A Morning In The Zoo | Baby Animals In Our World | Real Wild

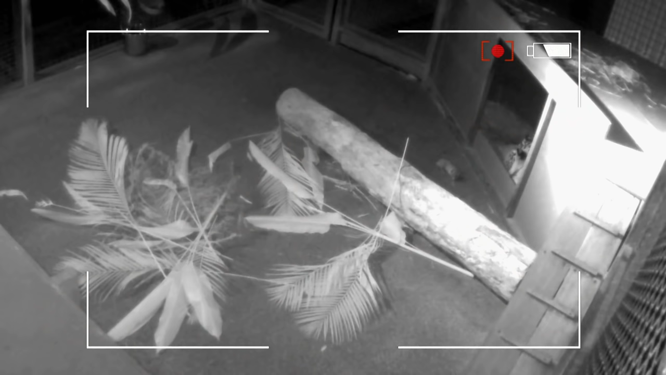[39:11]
This zoo's dedication has paid off. Thanks to hidden cameras, we can see this proud mother's new cub taking his first steps outside the den. At birth, Sumatran tiger cubs weigh about a kilogram. Females can have up to five in a litter. So this little one is spoilt, having mum all to himself.